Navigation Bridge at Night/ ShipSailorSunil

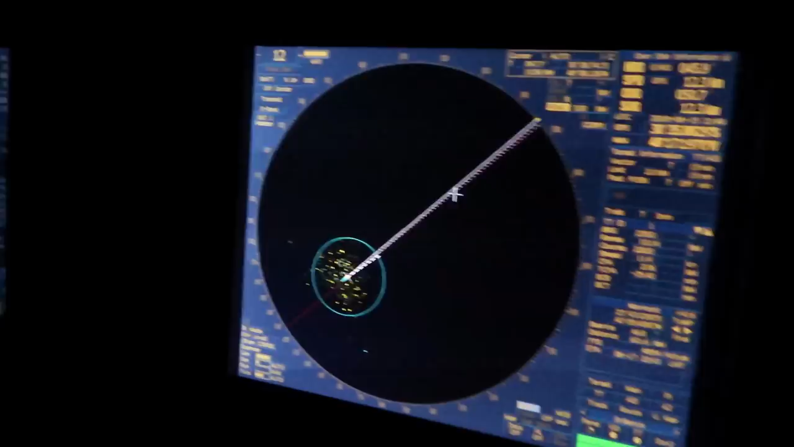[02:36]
band as you can see entire area is all dark there are no targets around
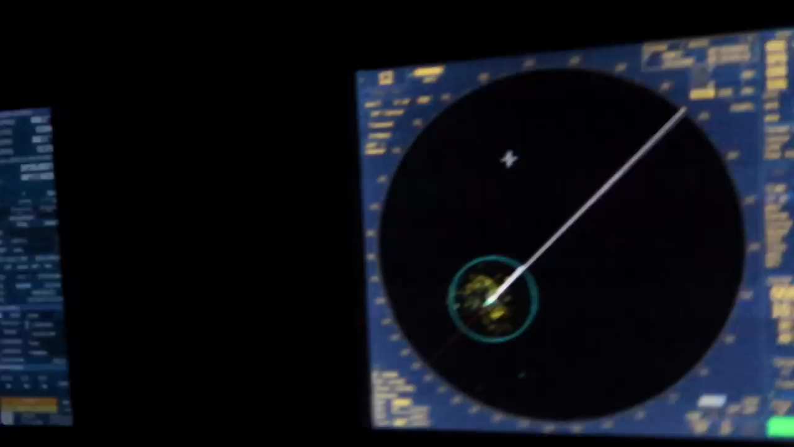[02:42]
you can adjust the brightness same